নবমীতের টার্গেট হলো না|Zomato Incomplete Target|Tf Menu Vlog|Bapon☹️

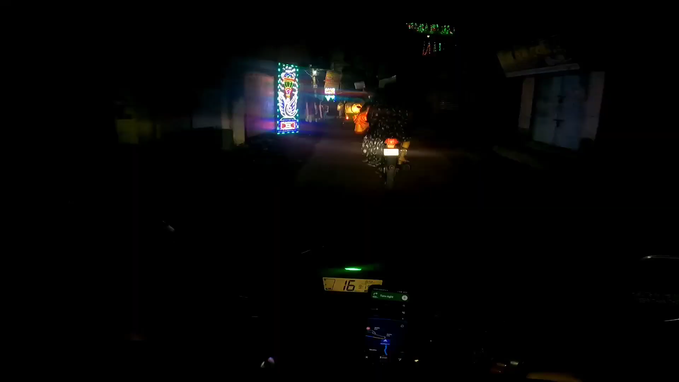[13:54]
একটা দুটো রাইডার নেবো আমি, টোটোওয়ালা গুলোকে যত জায়গা ছাড়বে তত জায়গা নেবে, মানে জায়গা পেলে ওরা বুকের উপর চাপিয়ে দেবে।